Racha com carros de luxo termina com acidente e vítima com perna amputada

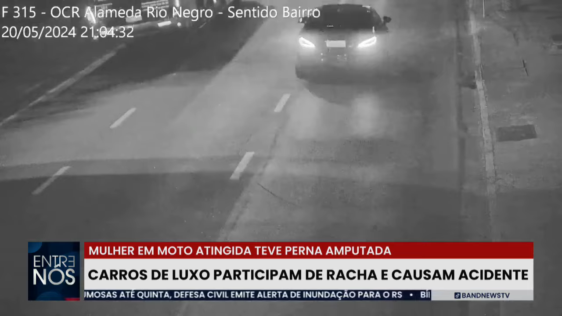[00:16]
Câmeras de segurança registraram o momento em que duas Mercedes, uma preta e outra prata, em alta velocidade, passando pela via, instantes antes da batida.